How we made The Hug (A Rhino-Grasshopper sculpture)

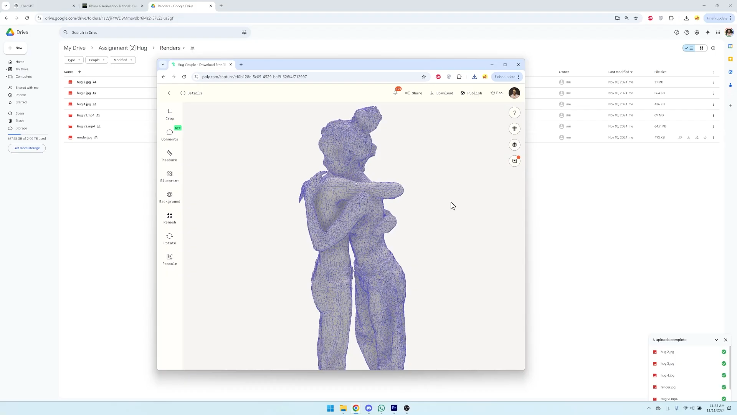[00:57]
but the trade-off between resolution and human movement made the final 3D model more accurate despite using a lower quality data set.